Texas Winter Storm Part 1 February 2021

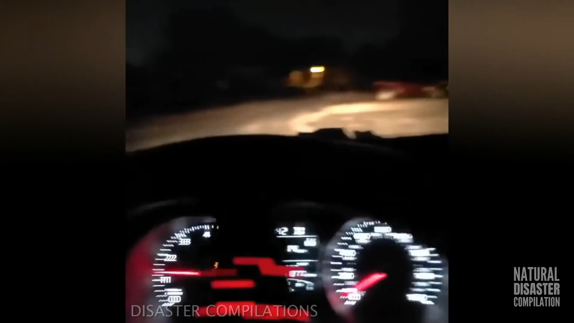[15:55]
The hotels and motels are sold out. Look at this. This isn't Guatemala or some third world country. This is the US of A. This is Texas. Look at this shit. Look at these people. Some of them have been in their cars for 10 plus hours because it's freezing outside. This is ridiculous.